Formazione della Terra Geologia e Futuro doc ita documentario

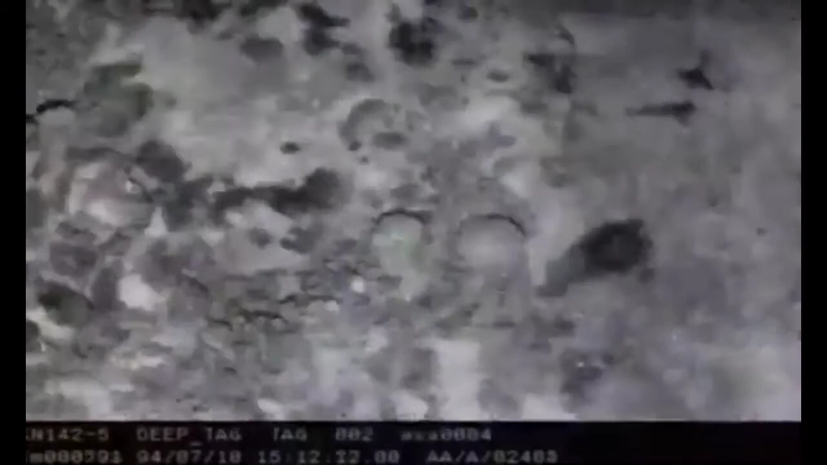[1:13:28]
spostamento delle zolle un sonar è trainato sul fondo dell'oceano
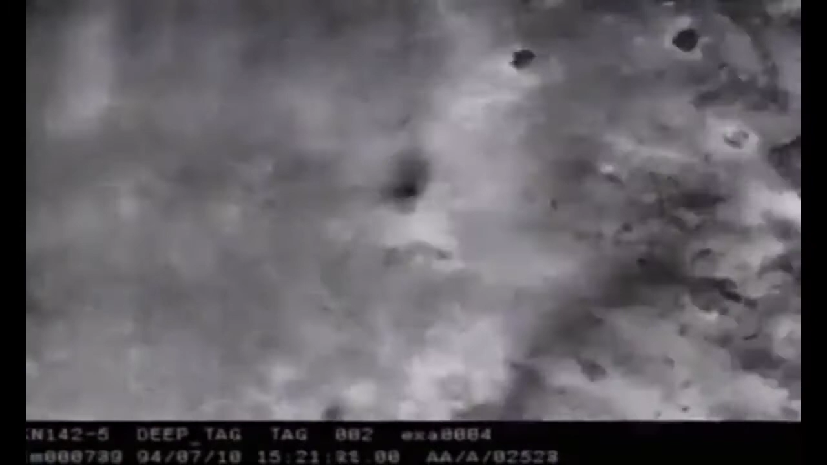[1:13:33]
le informazioni che raccoglie vengono elaborate da un computer che crea un primo fotomontaggio